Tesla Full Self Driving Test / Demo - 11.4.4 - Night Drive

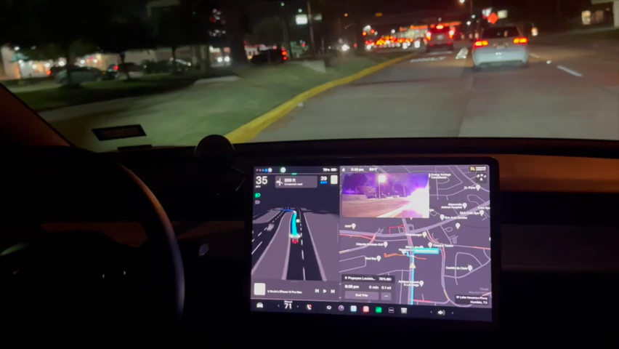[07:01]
people stopping properly at a stop sign,
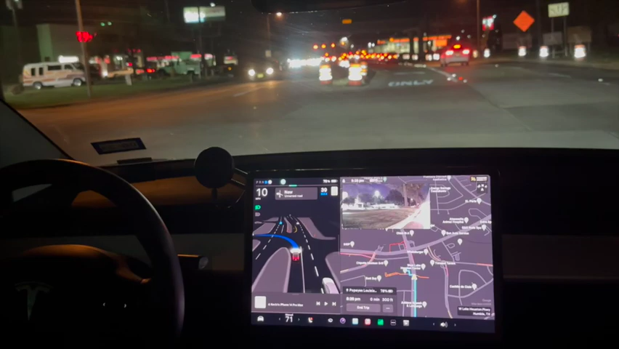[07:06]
coming to a full complete stop because here's another unprotected left turn and it's going just fine.